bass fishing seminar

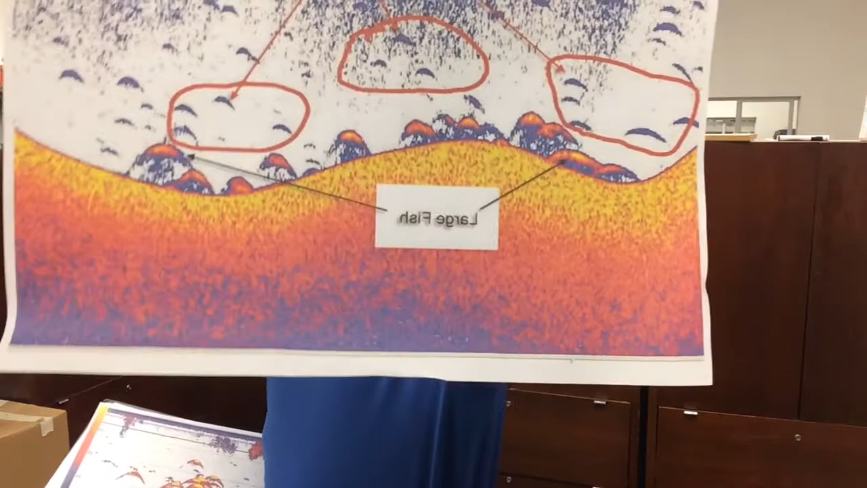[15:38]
For the camera there, refresh yourself, take that, pass it around the room.
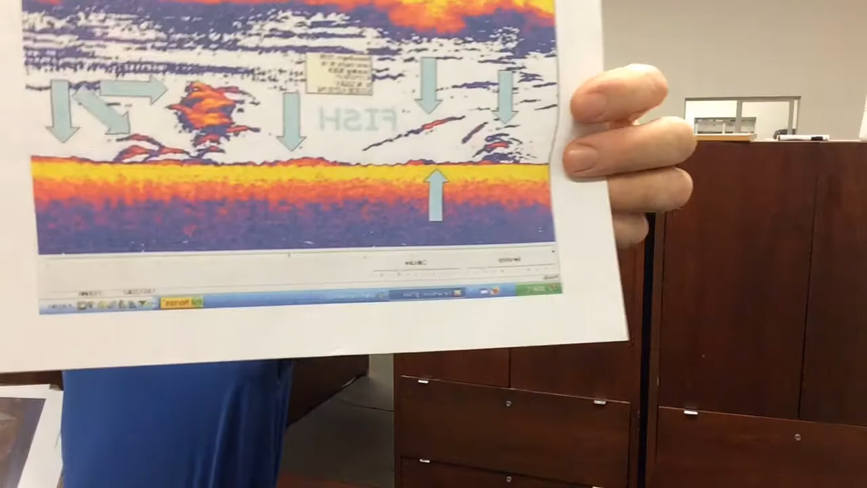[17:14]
If you're wondering what a bass looks like, that's what the bass look like. Now, we've taken this to a new deal.
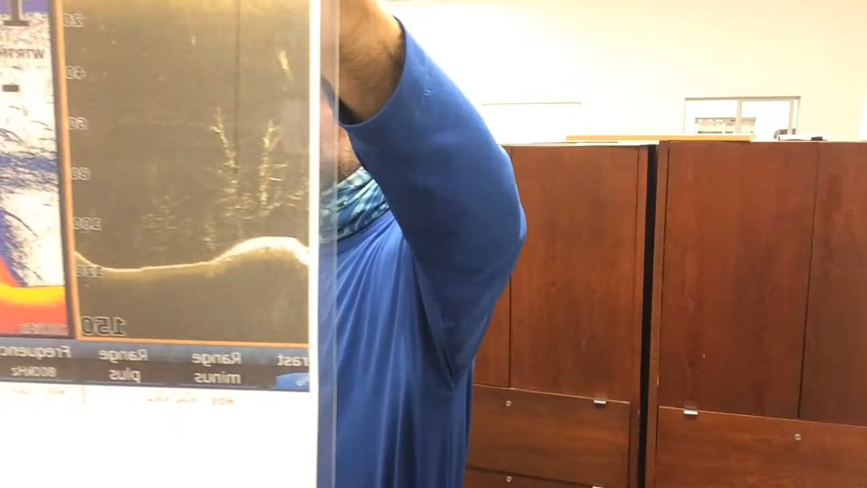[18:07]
On the right is your downscan with a tree. You can actually tell and count all the appendages and the limbs on the right.
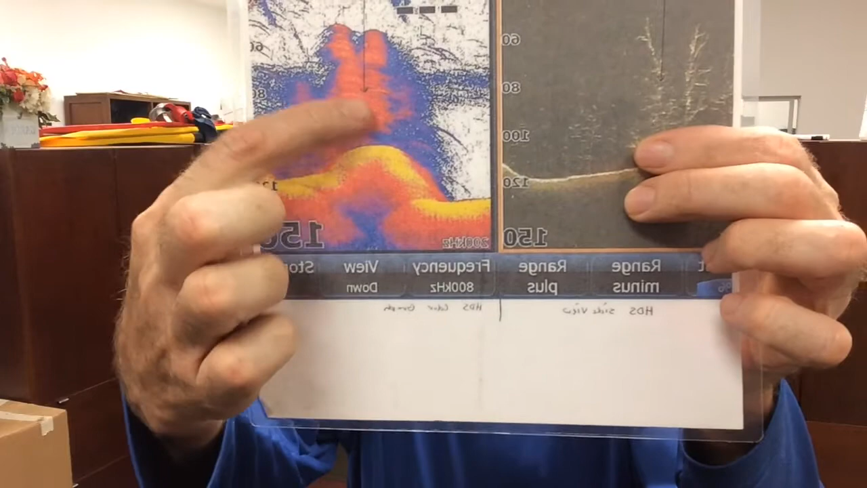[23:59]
This here helped me expedite. Okay, so you should have a down scan. You can almost not have this, but the two work together.